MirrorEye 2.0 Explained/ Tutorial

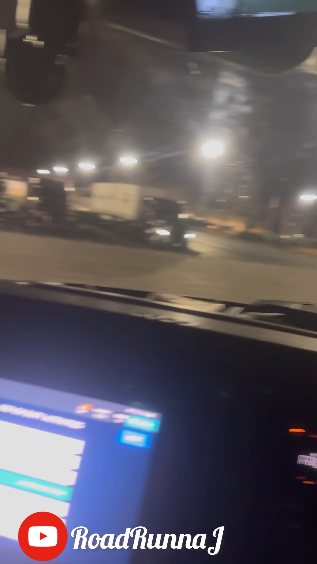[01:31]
I'm about to make this mirror eye video again.
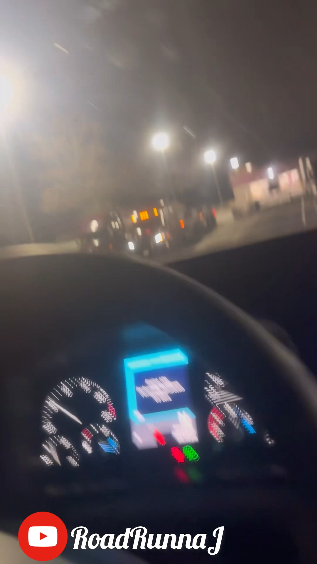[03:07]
This right here is the, I believe, night vision.
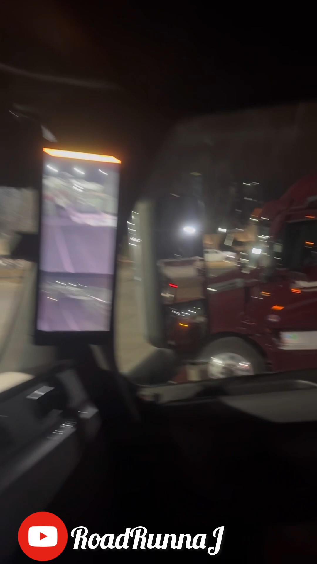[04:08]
Like I said, all it does is access that mirror, your side mirror on the outside.
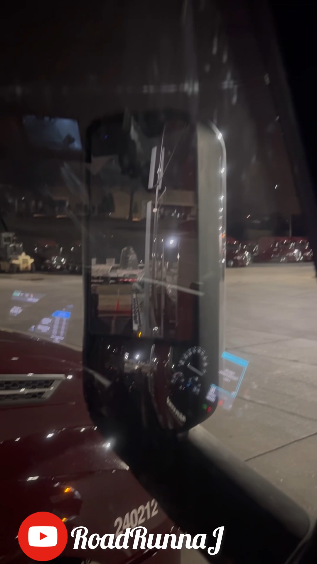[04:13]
Comes in handy in the tough weather conditions. And I, excuse me, I actually use it more than I use these. You know, whenever I'm backing up. I tend to use it more. I actually really love it.